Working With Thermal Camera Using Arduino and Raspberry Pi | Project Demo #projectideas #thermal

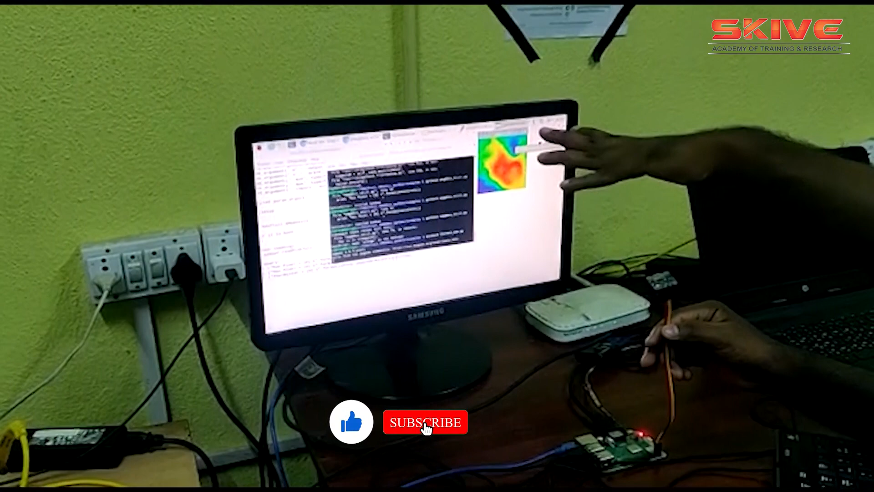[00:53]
here this is the live camera output so if you are showing our finger in front of the thermal camera the thermal radiations will be thermal radiation based image will be visioned on the workspace so this thermal